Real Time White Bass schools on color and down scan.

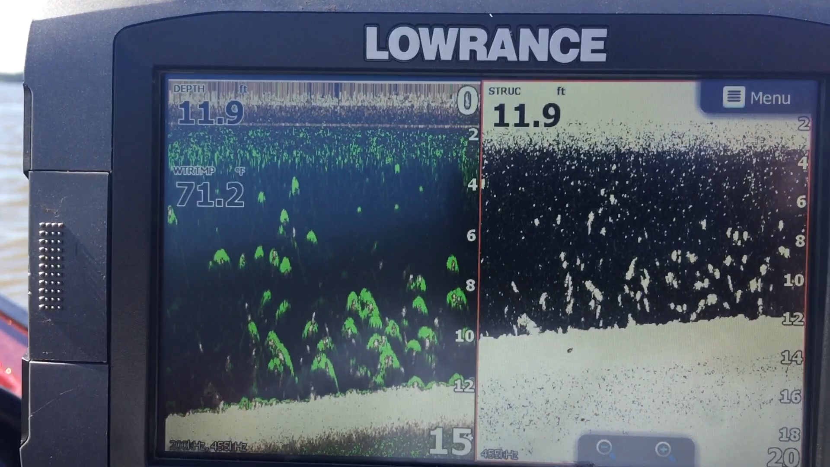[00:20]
On screen: depth 11.9 ft, water 71.2°F
ever wonder what white bass are supposed to look like on the bottom here on Grand Lake?